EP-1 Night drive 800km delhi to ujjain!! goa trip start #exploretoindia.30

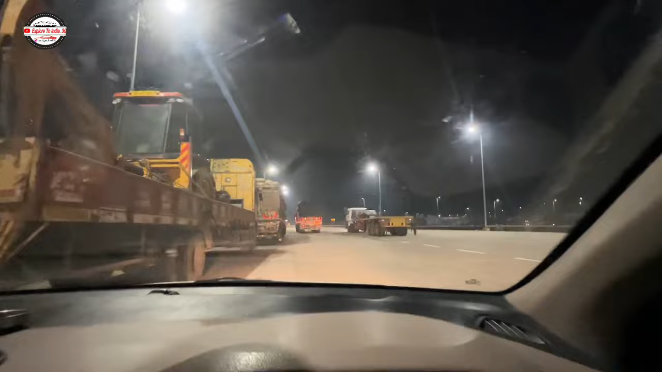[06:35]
और यह ना विजिविल्टी पता क्यों खराब हो रही है क्योंकि ना शीशा थोड़ा सा